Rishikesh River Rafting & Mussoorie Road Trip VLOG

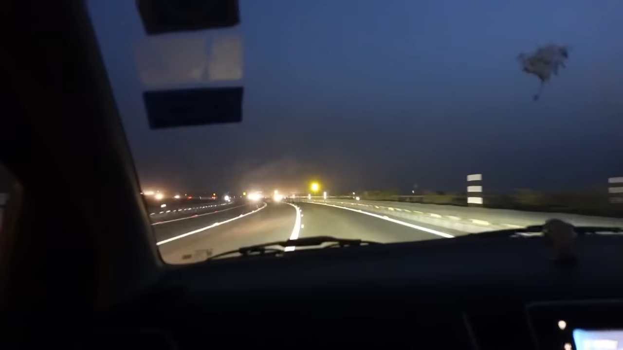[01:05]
24/7। तो भाई एक घंटे बाद, अबे यहाँ तो साले सुबह लग रही है, सुबह नहीं हुई अभी इतनी जितनी लग रही है।
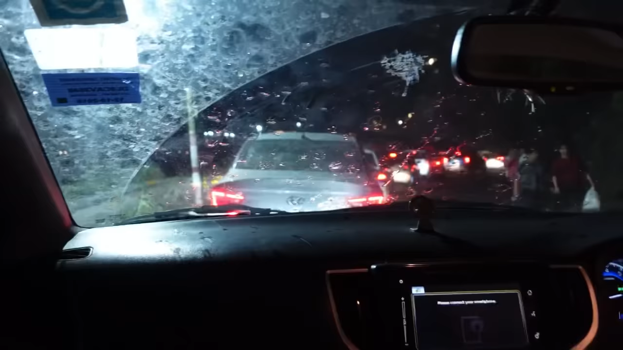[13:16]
लो भाई लो बारिश आ गई।